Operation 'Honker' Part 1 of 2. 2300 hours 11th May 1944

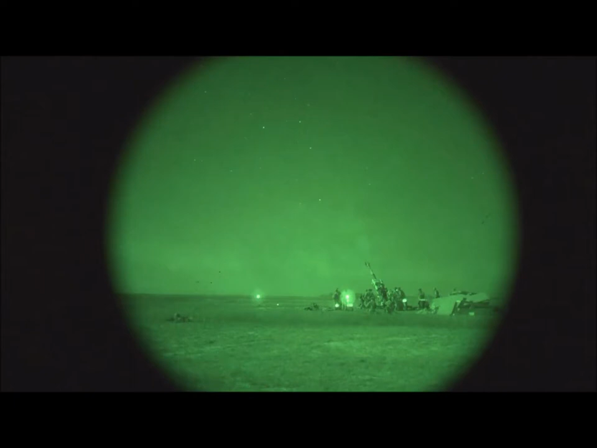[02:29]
2300, on the 11th of May, a massive bombardment started, and after 40 minutes,